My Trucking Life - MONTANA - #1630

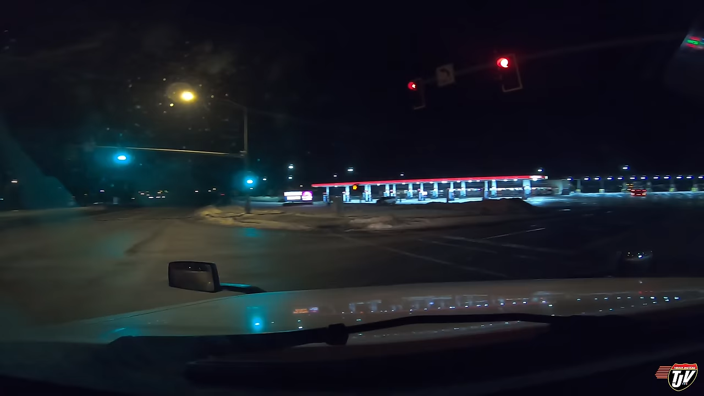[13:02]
So I was wrong before. That wasn't Missoula where I fueled up and showered. That was Butte, Montana. This is Missoula. And this is where we're stopping for the night. If I can find parking here somewhere.
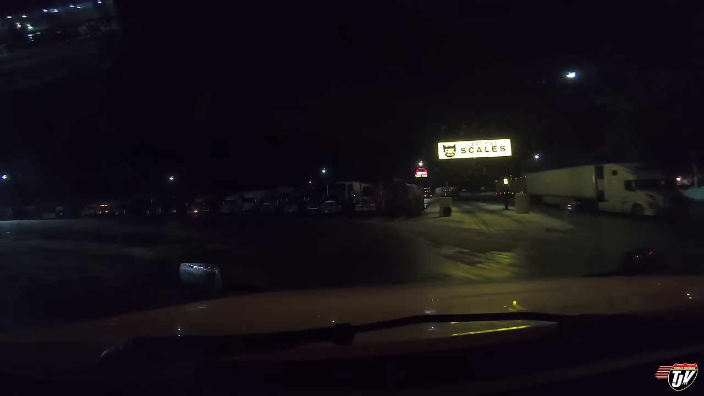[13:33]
There will be room somewhere. Perfect. Right here. And nose right in. Wonderful. Wunderbar. Make sure I don't hit anybody. I am pretty tired, so I'm going to double, triple check.